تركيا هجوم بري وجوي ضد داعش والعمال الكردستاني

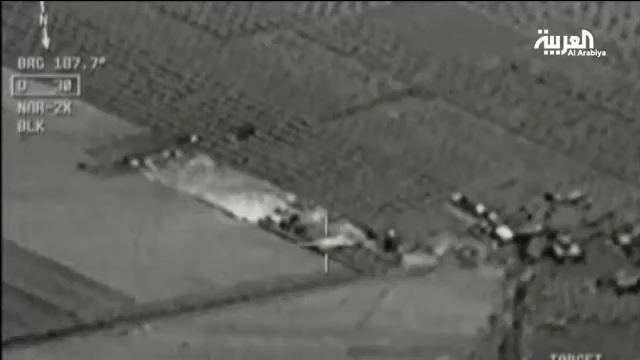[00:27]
سبعة مواقع تابعة لحزب العمال الكردستاني في العراق
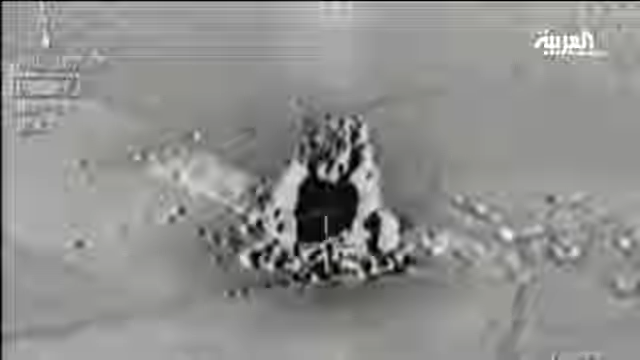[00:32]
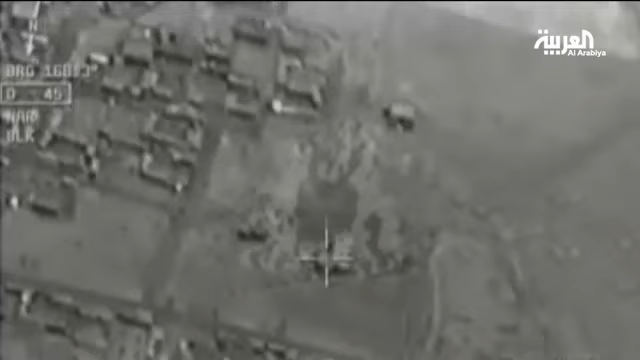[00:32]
وتحديدا في دهوك إحدى محافظات إقليم كردستان العراق الثلاث تزامنا
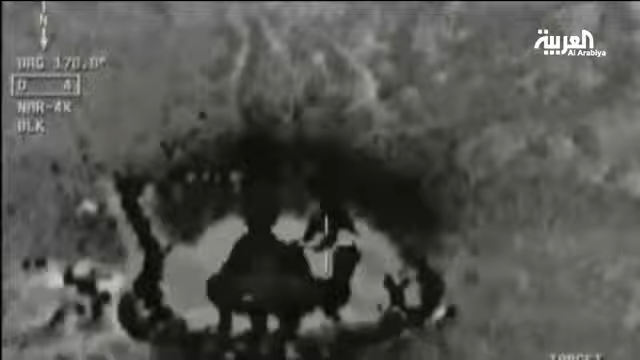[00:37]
مع ضربات جوية على مواقع المتطرفين في سوريا أنقرة وعملا بالمادة